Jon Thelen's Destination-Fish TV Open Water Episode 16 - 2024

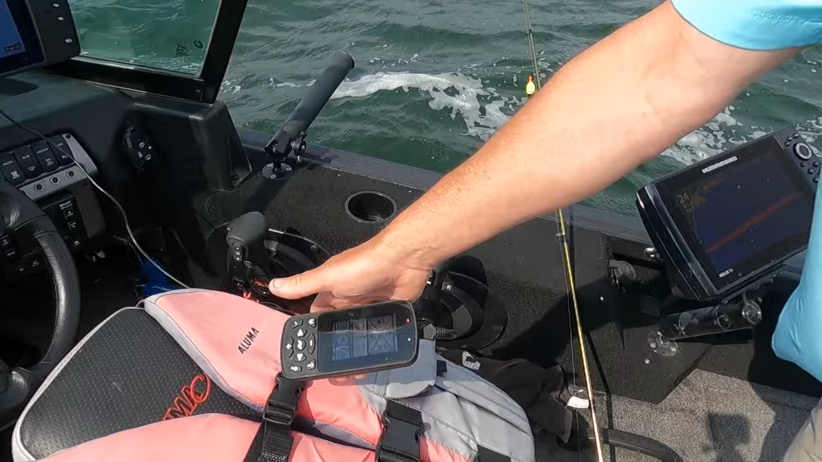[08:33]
So what we're doing is we're using the spot lock and the jog feature and what we're doing is we're just setting up and then we'll, you know, we'll look around with the mega live.
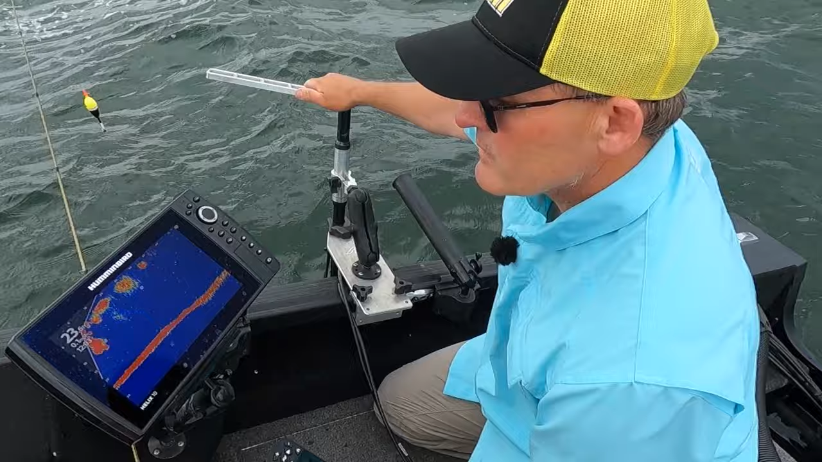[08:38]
When we see fish, we'll cast to them. We'll sit on each little area for 15, 20 minutes based on how many fish we're seeing.